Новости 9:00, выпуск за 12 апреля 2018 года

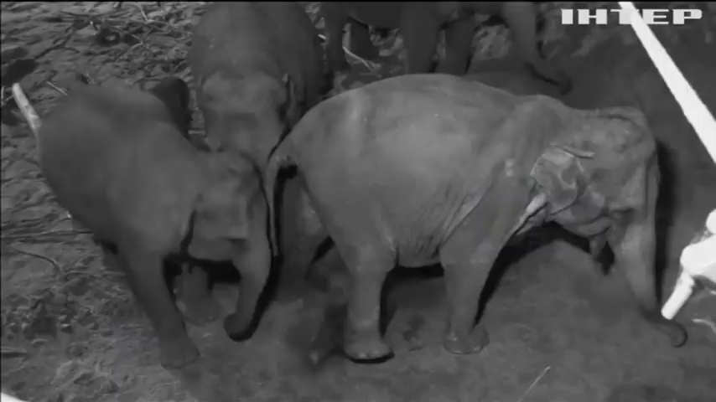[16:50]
Вже третя за рік і нарешті хлопчик. Хозвіринця йому складуть компанію дві маленькі самиці.
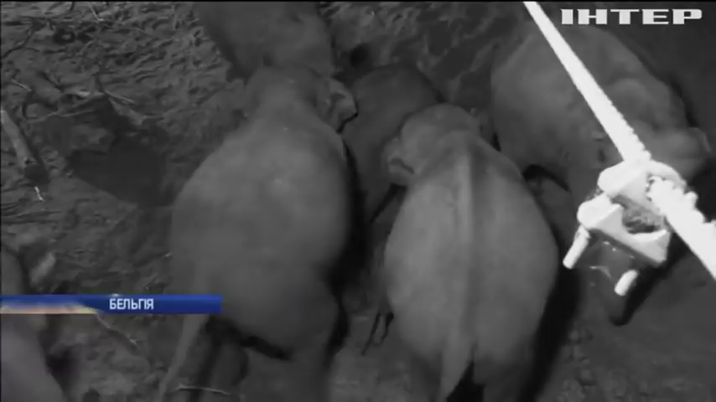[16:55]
Щойно він з'явився на світ, як уже став на ніжки, а за чверть години пробував ходити.